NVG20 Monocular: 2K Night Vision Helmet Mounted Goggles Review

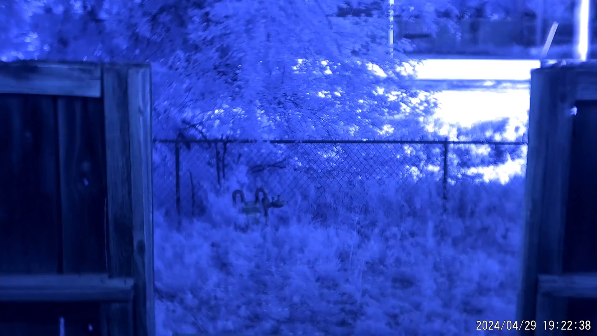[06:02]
You can switch through the different modes. Obviously we're not turning on IR, no need for it right now during the day, but you do have your green, your white phosphorus, your black and white, and your normal color.
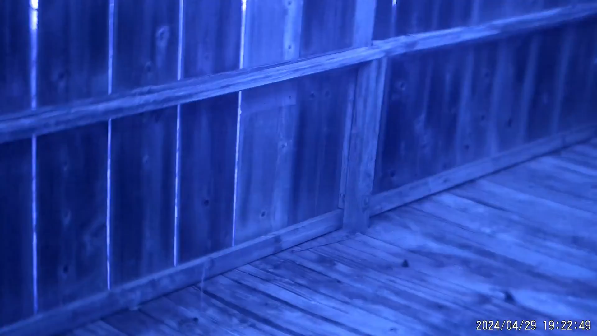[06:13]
With the normal color, there's a little bit of a purple hue to this. Not sure exactly what causes that.